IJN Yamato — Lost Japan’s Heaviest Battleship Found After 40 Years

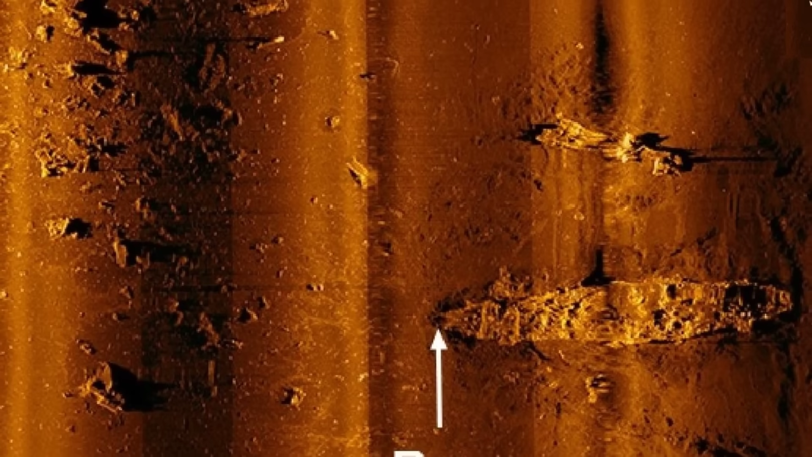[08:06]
The hull measurements matched Yamato's exact dimensions of 263 meters when the separated sections and debris field were accounted for.